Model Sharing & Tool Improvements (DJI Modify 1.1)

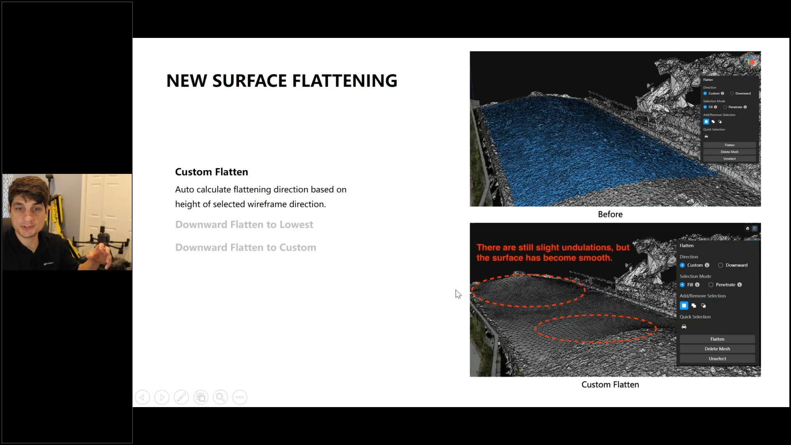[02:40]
basically just the outside boundary so we would understand how to fill in that hole. But we knew that customers wanted that to be something that's not as just generate and that's what you get, something that's a little bit more customized. So with that, we have the new custom flatten tool. So you can see that when you select the custom flattening, it calculates the flattening based on the height around the wireframe.
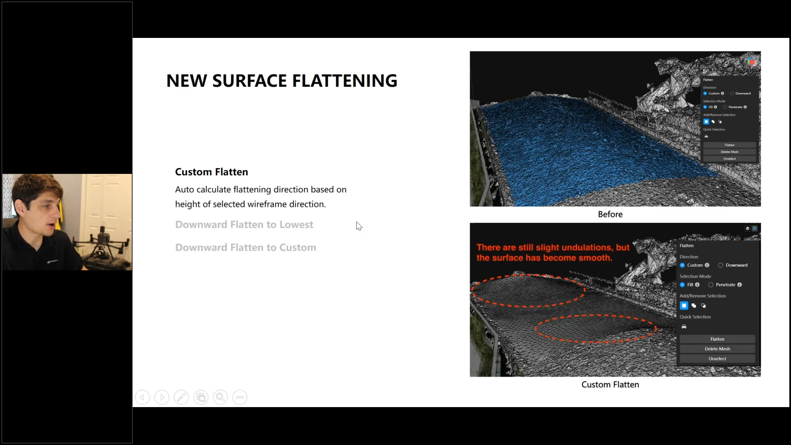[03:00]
We now have the downward flattened to lowest. So if you're looking to flatten the entire mesh that you have selected to the elevation of the lowest point that you've already selected, it's basically on this bunker going to completely take off the top of it because it's a rounded pile and it's flattening to the very edge, which is going to be the lowest. And you can see areas that if we flip this 3D model around,
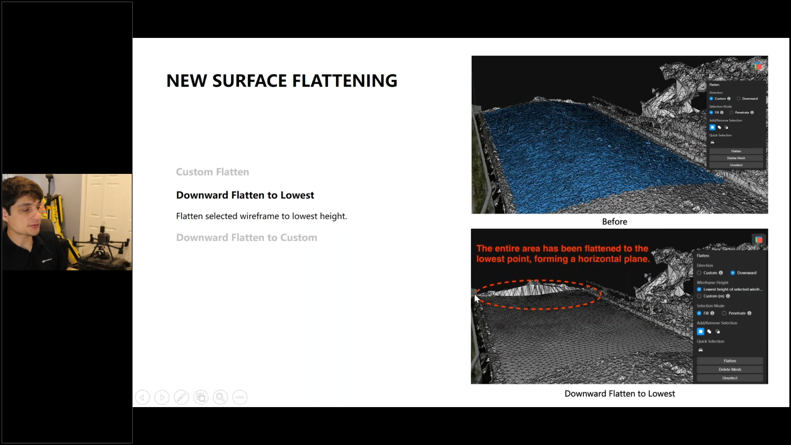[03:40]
you would see it's a pretty hard wall just because we didn't select that area all the way to the edge and it's flattening all the way down to the bottom. We also have a downward flattened to custom so you can type in a specific number within meters and then you can adjust that up or down. So if you select a plane and you want to adjust it to the highest, or if you want to adjust it up a couple feet, you're going to be able to type in that number and it's going to flatten the mesh to whatever you corresponded to.